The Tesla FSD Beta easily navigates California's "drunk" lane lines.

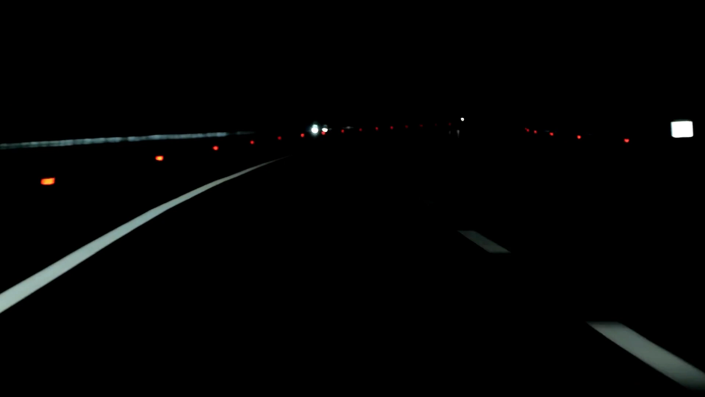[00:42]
was the consequence of a contractor's error in drawing the lane lines on the road.